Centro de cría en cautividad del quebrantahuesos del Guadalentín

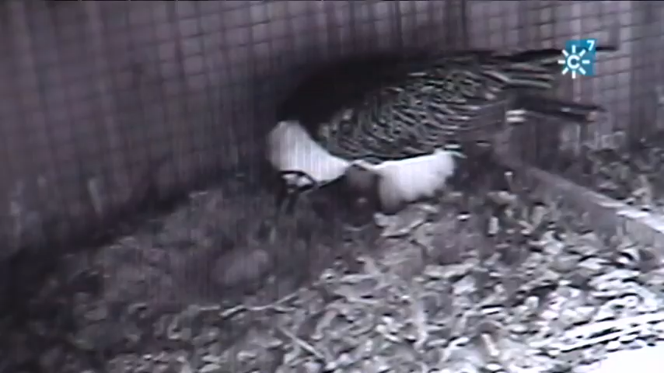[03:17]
que es un bicho así muy quieto, que no dice casi nada, que no se mueve, que no pide comida, y estás metiendo un bicho muy activo, muy grande,